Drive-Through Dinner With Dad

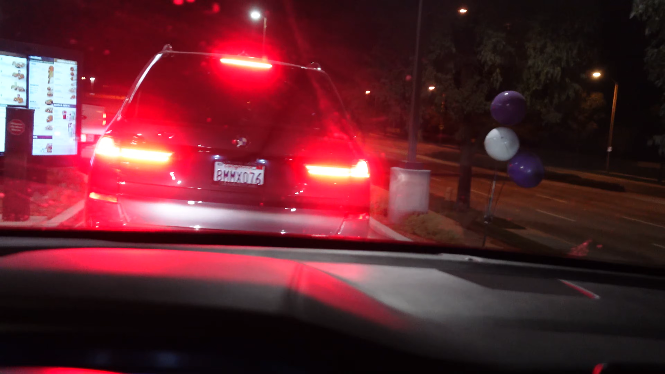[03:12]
Yeah, just here at Taco Bell, the drive-thru. Gonna get something for myself and Hunter. Nothing for Caroline.